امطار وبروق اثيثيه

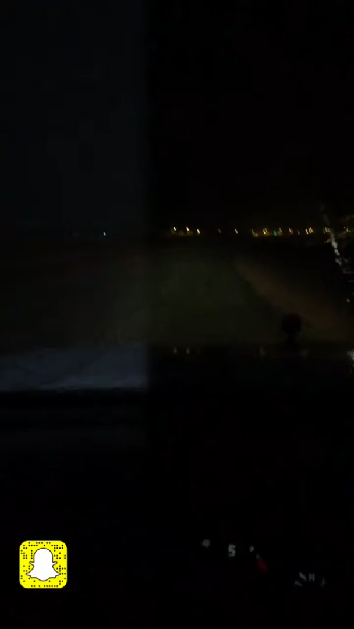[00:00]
شاء الله تبارك الله. الآن أنا مقبل على ذيتية خط الزراعي طبعاً، مساحات يا الله تشيل المطر، مطر قوي علينا الآن الساعة 8:30 ما شاء الله لا إله إلا الله. اللهم اطرح البركة يا رب، اللهم اطرح البركة لا إله إلا الله.